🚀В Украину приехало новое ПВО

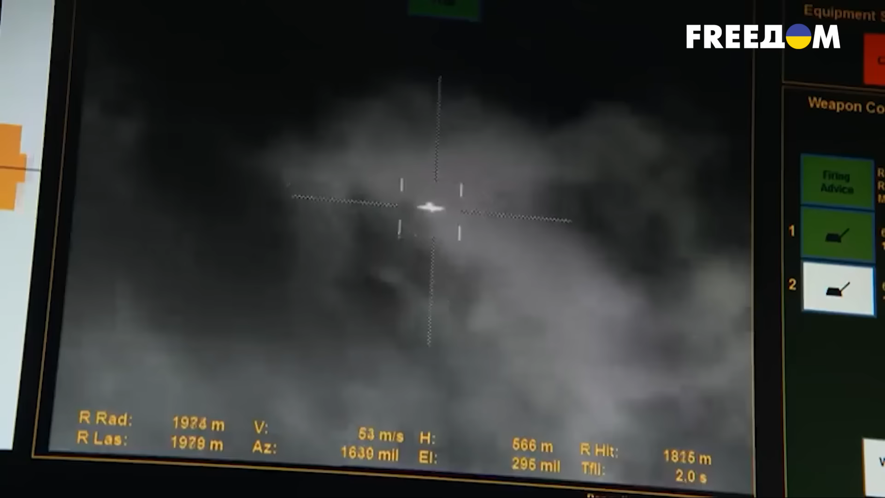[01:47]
Радары установки в режиме 24 на 7 выслеживают цели буквально в 3D-проекции
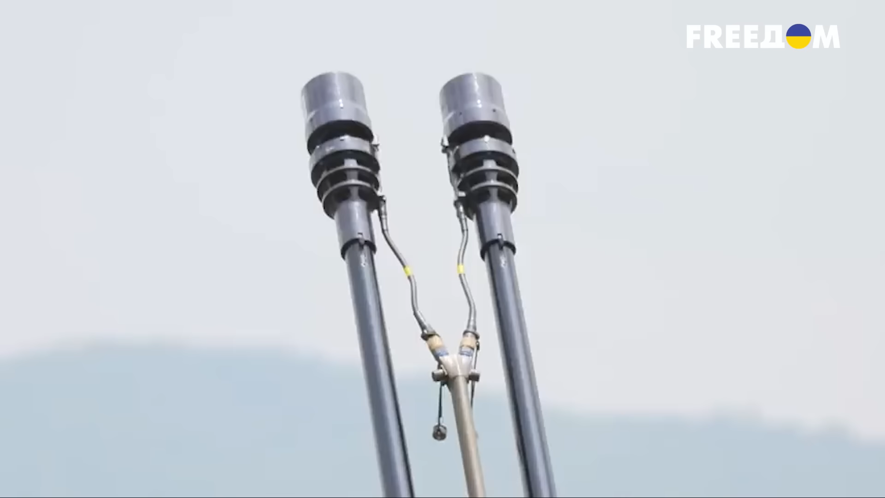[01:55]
и не пропускают ни единой движимой воздушной цели в радиусе нескольких километров.
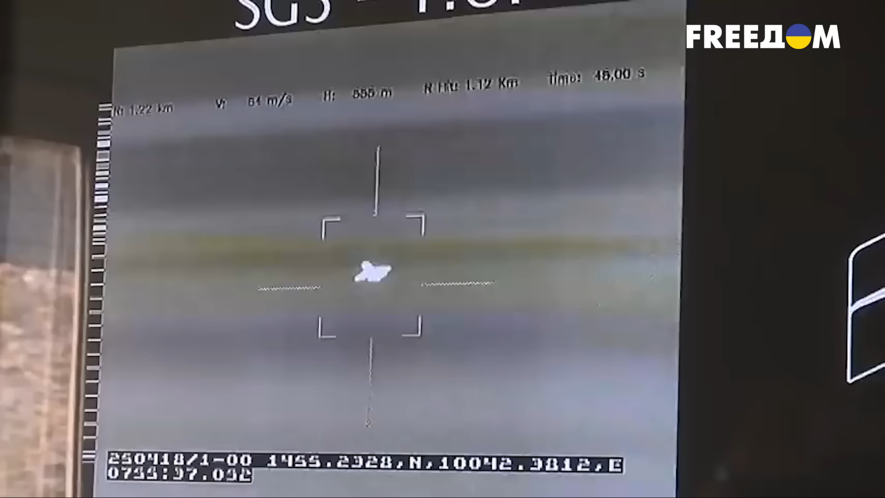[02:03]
Они вооружены 35-миллиметровыми пушками, они работают в автоматическом режиме и у них применяются так называемые программируемые снаряды АХЭД и 35-миллиметровые.